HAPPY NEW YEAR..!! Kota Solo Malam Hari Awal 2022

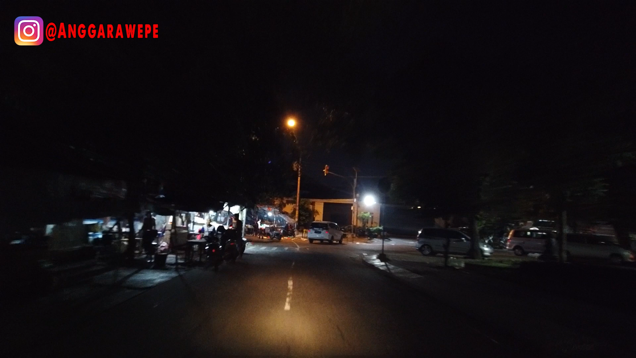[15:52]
Satu Pusat Lokalisasinya Sulawah Kiri Ke arah Pasar Gede Kok
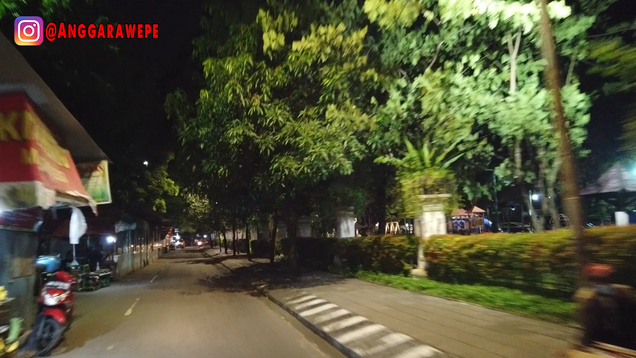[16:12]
Ada Taman Bermain Anak Andai Enggak Pandemit Ini Akan Jadi Salah Satu Pusat Aktivitas Anak Di Kota Solo Pastinya
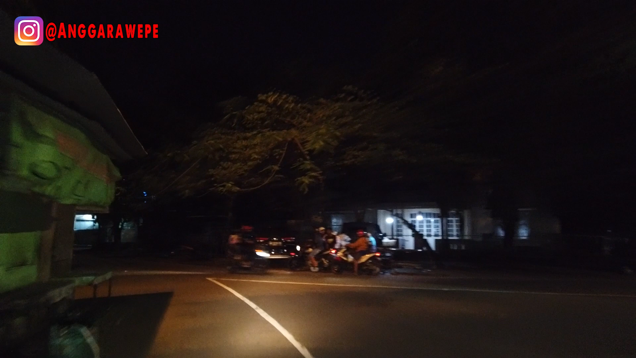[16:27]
Oke Bilok Kiri Dari Jalan Lain Menuju Pasar Lagi Itu Awan Bilok Kiri Disini Kita Saksikan Bersama Sama Lali Ini Aku Mesti Putar
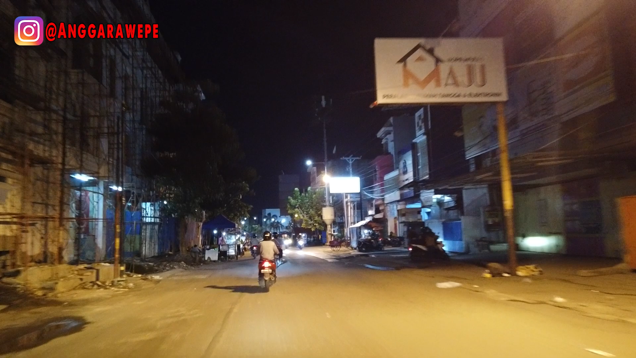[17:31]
Ini Ini Salah Daerah Rame Ini Pas Pagi Pagi Nah Itu Pasar Lagi Ada Di Sebelah Kiri Itu Pasarnya Baru Mas Bagus Pengepenan
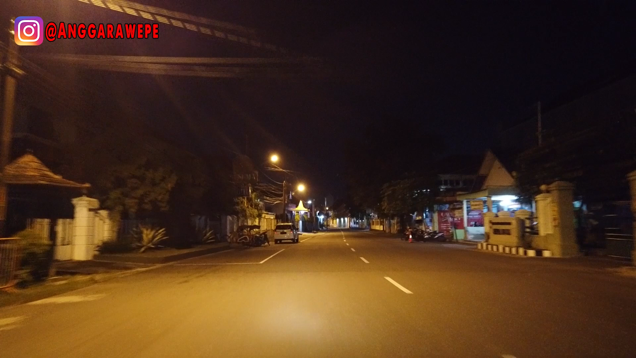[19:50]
Karena Akhir Akhir Ini Aku Emang Lagi Agak Repot Jadi Belum Sempet Untuk Ngedit Video Kan Biasanya Aku Sekali Jalan Itu Bikin Rekam Jadi Berapa Video Oh Ini Satu Arah Aku Akan Bilok Alah Alah Sorry Oh Kalau Malem Boleh
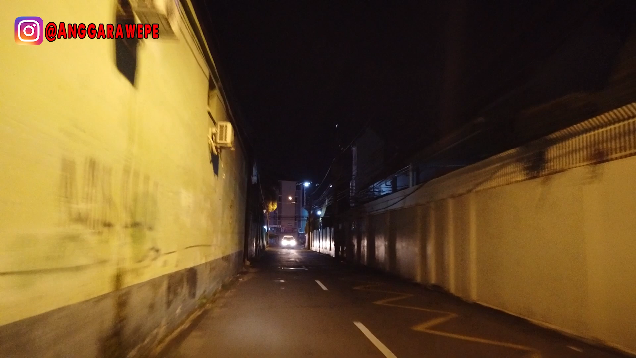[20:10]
Kalau Pas Pagi Tidak Boleh Sini Karena Rame Banget Jalan Nyalur Nah Ini Langsung Sampai Di Basar Gede Lagi Cilupa